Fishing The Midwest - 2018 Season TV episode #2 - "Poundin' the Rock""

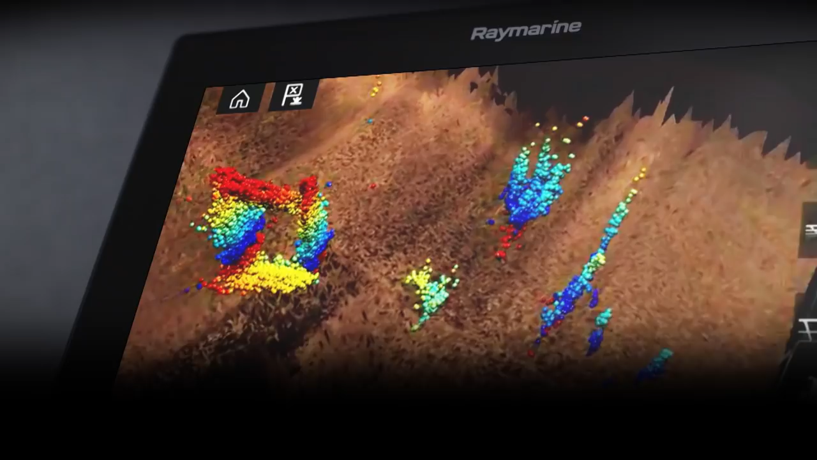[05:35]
Real Vision 3D Sonar from Ray Marine.
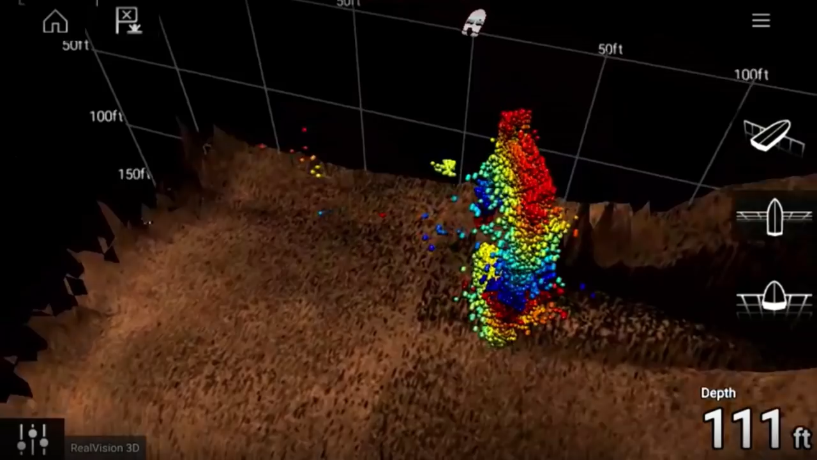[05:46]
On screen: depth 111 ft
Explore the underwater world from every angle.
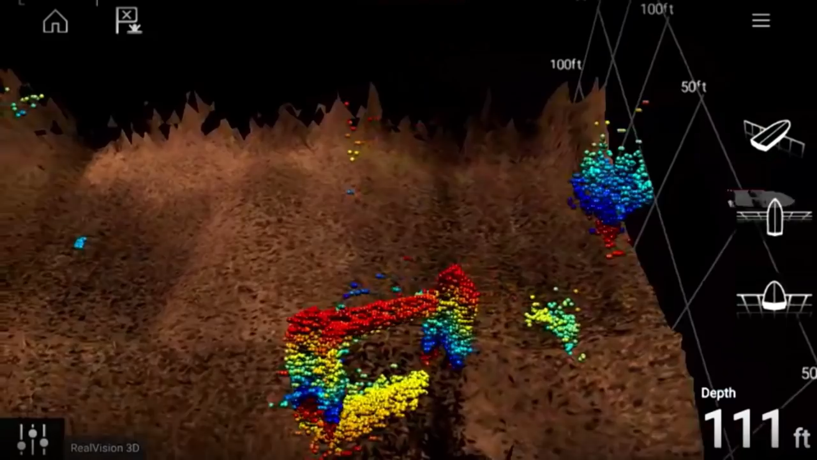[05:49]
On screen: depth 111 ft
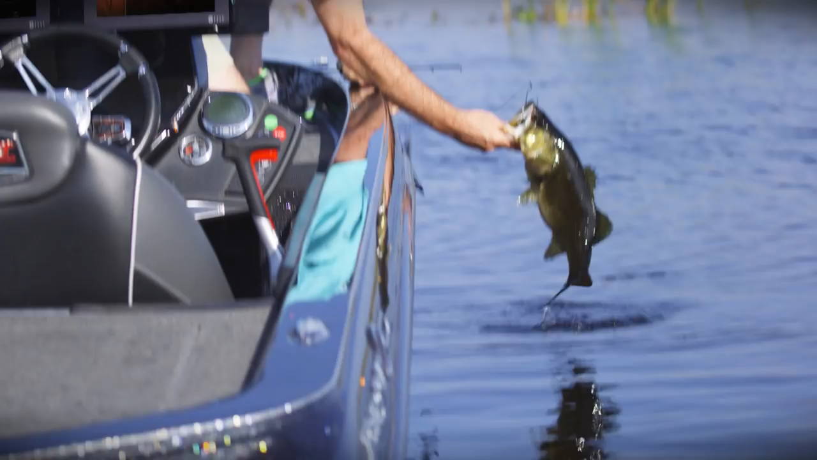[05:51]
Spend less time fishing and more time catching.
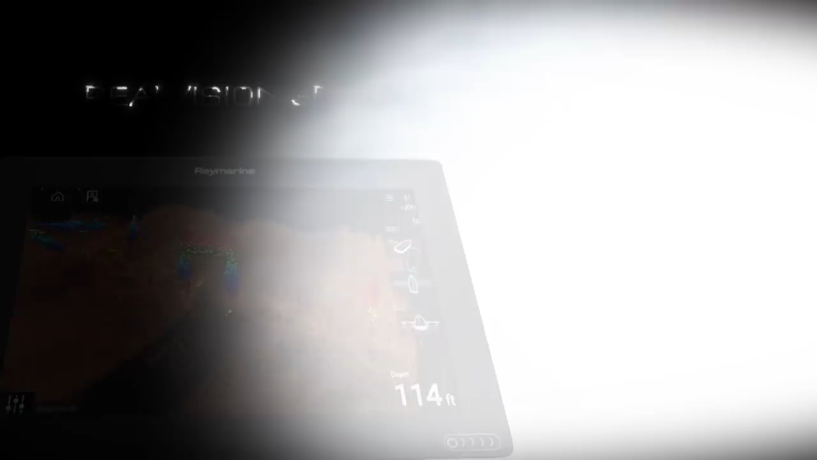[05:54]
On screen: depth 114 ft
Real Vision 3D from Ray Marine.